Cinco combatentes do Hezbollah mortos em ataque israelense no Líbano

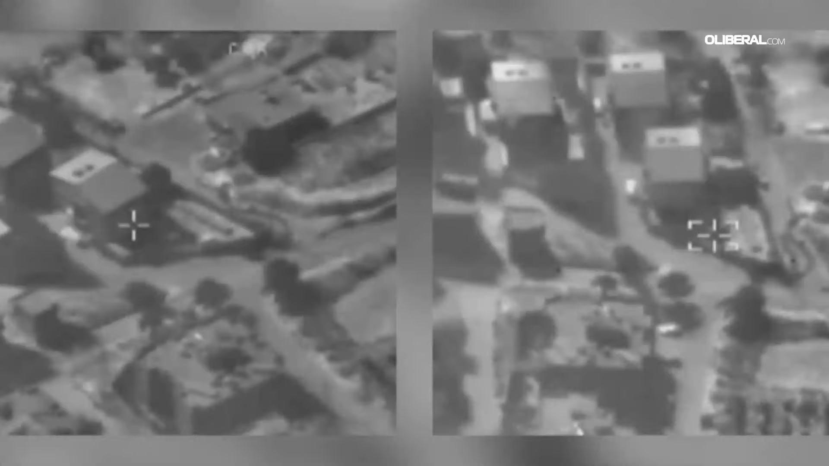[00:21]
foi utilizada por vários combatentes que preparam ações contra Israel.
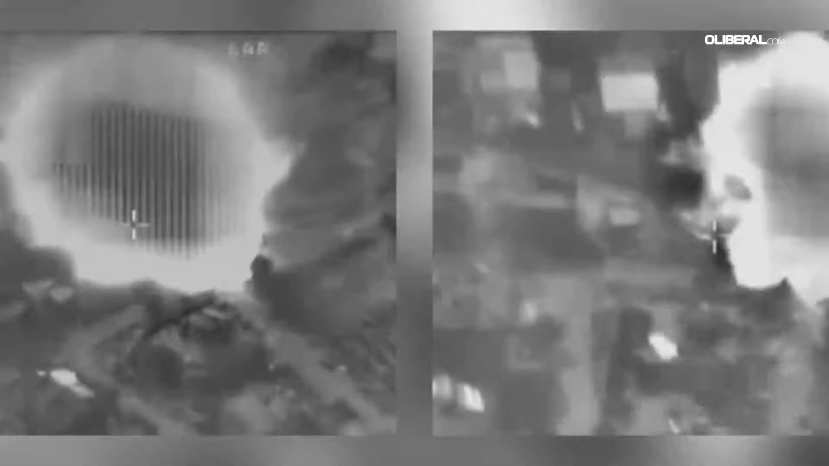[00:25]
O Hezbollah indicou que atacou um quartel do exército israelense com drones no norte da cidade do Acre.